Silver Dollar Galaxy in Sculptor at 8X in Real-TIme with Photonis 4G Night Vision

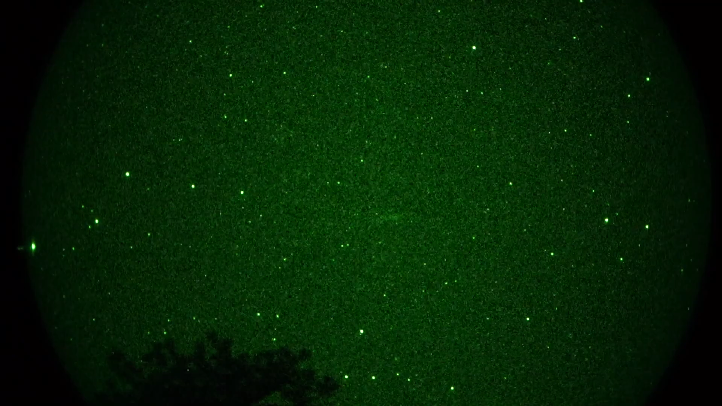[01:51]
Yeah, I think I've shot this before with my Mulan 250, but it doesn't show as prominently as it does at this low power, but it's teeny teeny tiny here. So, that's NGC 55, so we had two Galaxies, NGC 55, and 253 was, oh boy, oh, right there.
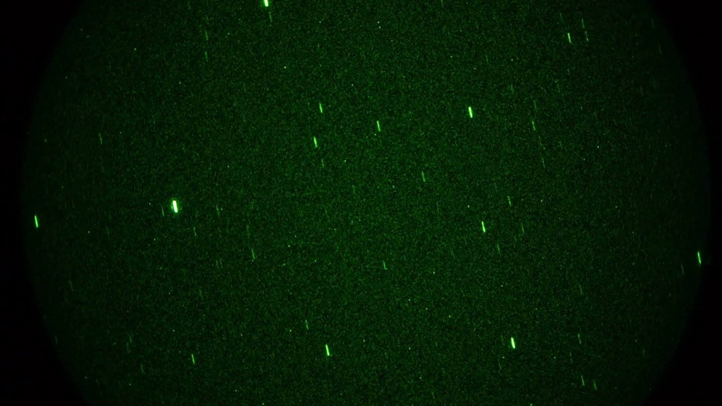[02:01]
And then that other thing, since I'm on all this stuff, where are you, oh, come on, though. Oh, I'm in trouble now, okay. Okay, the globular is NGC 288, which is there, dead center. I don't look like much of a globular, but that's what you get with 8X magnification.